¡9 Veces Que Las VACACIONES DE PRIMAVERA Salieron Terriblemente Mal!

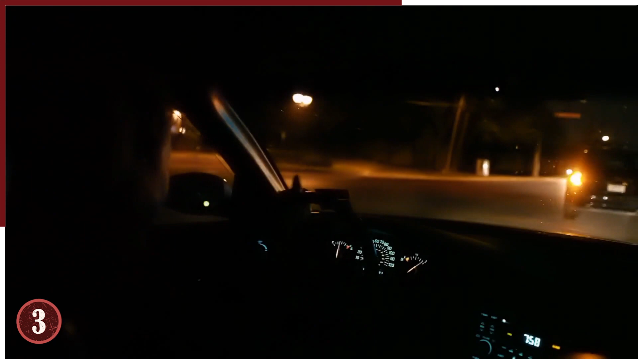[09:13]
Iban de camino a casa desde el gimnasio cuando vieron a la mujer desviarse y golpear los bordillos.